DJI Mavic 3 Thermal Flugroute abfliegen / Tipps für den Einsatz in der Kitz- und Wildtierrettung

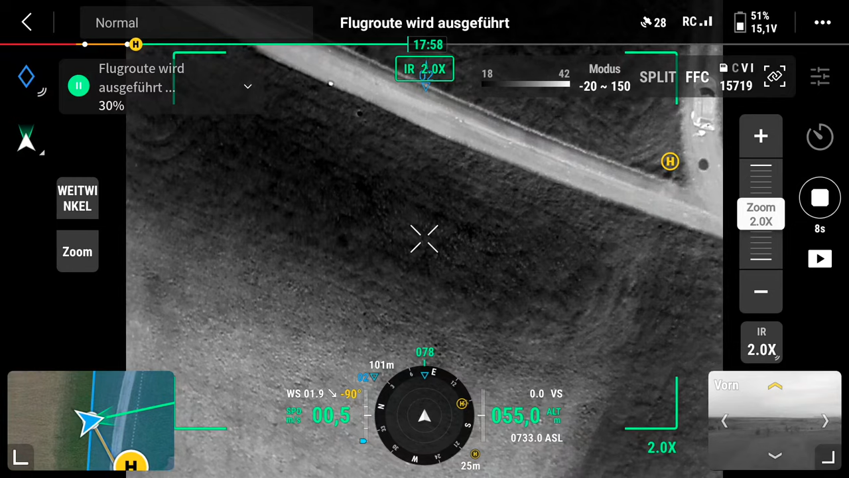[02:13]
programmiert was da quasi eigentlich so passiert genau hier befinden uns jetzt bereits in der laufenden mission und wir haben jetzt hier ein interessantes objekt gefunden
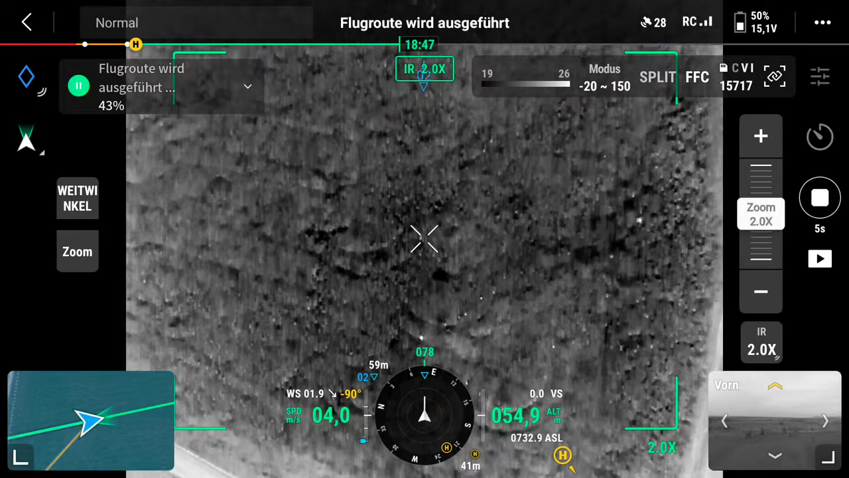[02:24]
um jetzt hier in der mission mal anzuhalten gibt es die folgende variante wenn du diesen wenn du den rechten
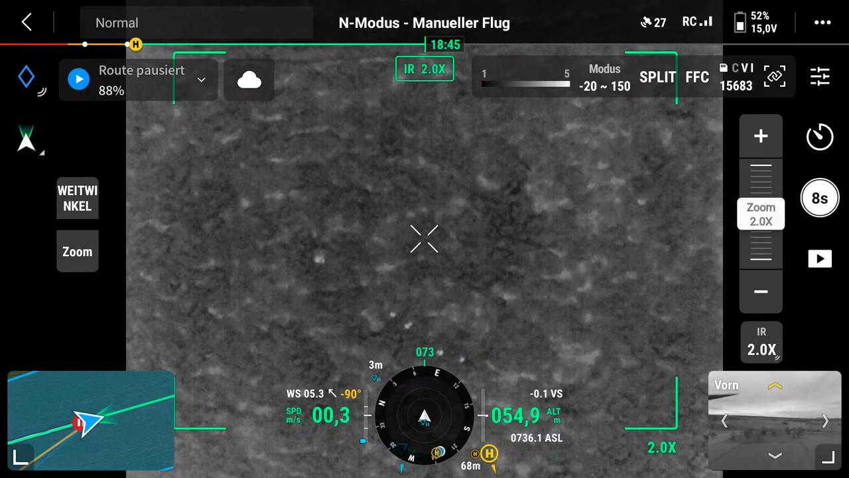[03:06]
drohne steht jetzt quasi über dem interessanten objekt jetzt wollen wir das objekt mal ansprechen hier
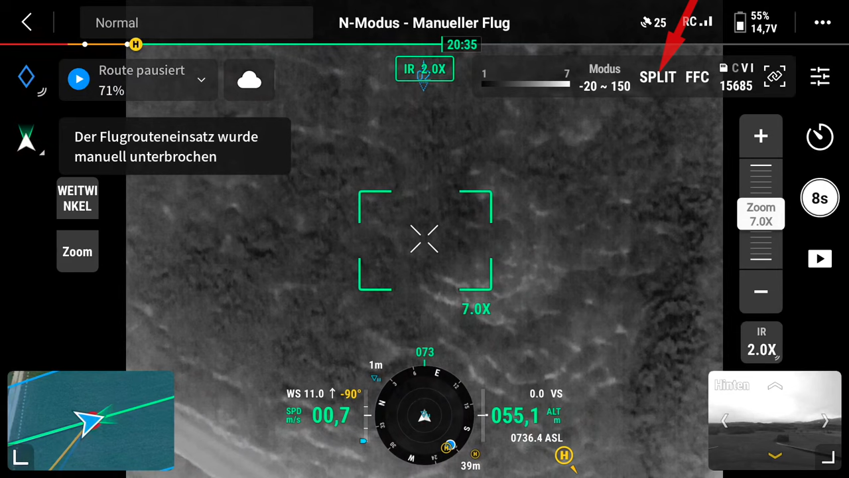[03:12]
gibt es die möglichkeit dass du hier oben auf die split taste drückst dann siehst du wie sich dein bildschirm teilt und auf der linken seite das thermalbild zum sehen ist und auf der rechten seite
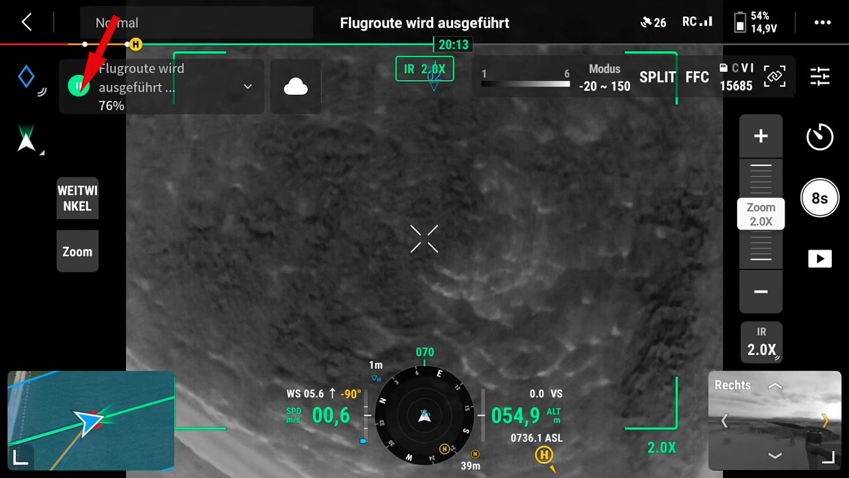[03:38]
und dann eben wieder den blauen play button drückst wird die drohne wieder zu alten punkt zurückkehren wo die sie die route verlassen hat und quasi die mission von dort aus weiter fliegen
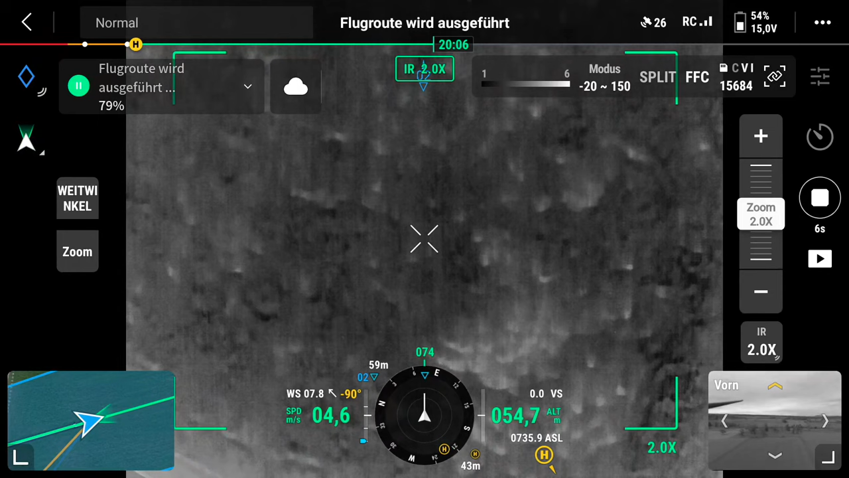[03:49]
jawohl so wir sind jetzt aktuell in einer pausierten mission und würden jetzt gerne am vollbild auf die zoom kamera zugreifen um das objekt anzusprechen wenn du jetzt hier auf die zoom taste drückst
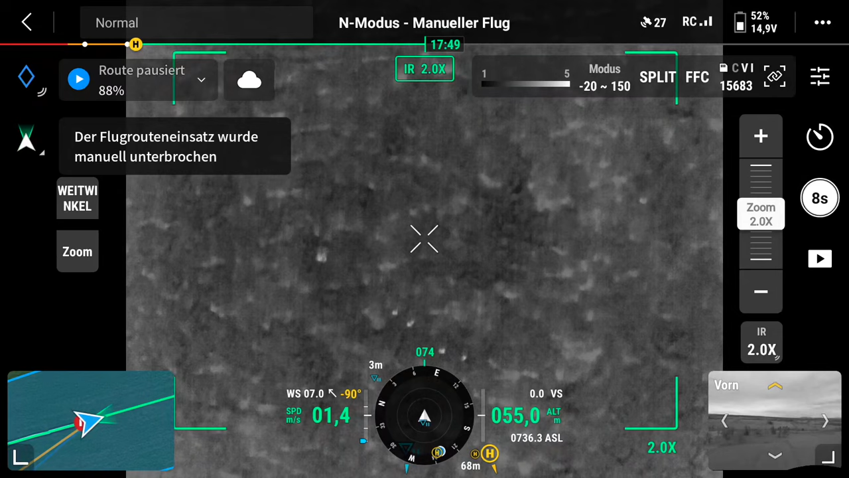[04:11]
also sprich dass die zoom kamera erscheint wirst du folgende fehlermeldung bekommen kartierung läuft wechselt zur kamera für sichtbares licht nicht möglich ich sag du kannst hier nicht im vollbild aktuell auf die zoom taste zugreifen du kannst jetzt wie folgt vorgehen wenn du ein objekt findest was du gerne großen bildschirm ansprechen möchtest bringst
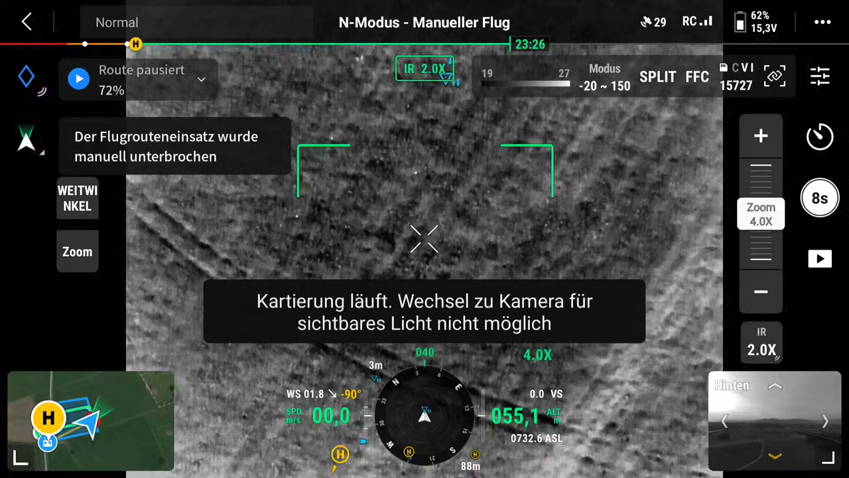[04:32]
du quasi die drohne wieder ganz langsam zum stillstand per zurückziehen des rechten sticks und hältst